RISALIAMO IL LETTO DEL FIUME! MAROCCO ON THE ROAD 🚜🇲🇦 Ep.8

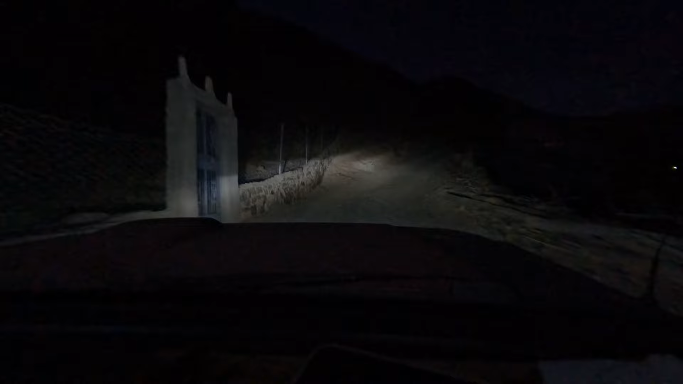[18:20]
Penso che questa sia la strada più assurda per raggiungere un albergo.
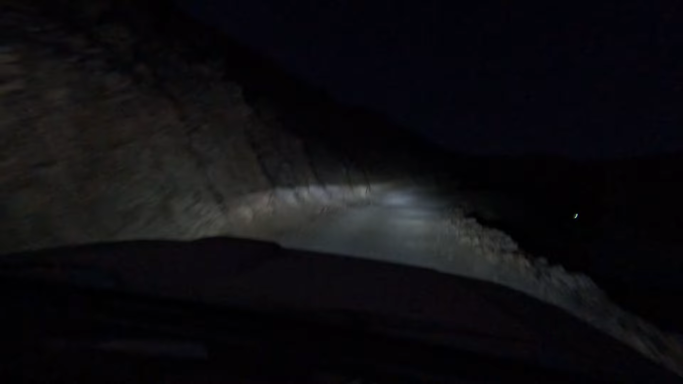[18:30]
Che cazzo è? Un bivacco, tipo un albergo. Assurdo, cioè qua c'è lo strapiombo. È incredibile. Ci siamo, forse ci siamo. Gianni e Sandra sono lassù.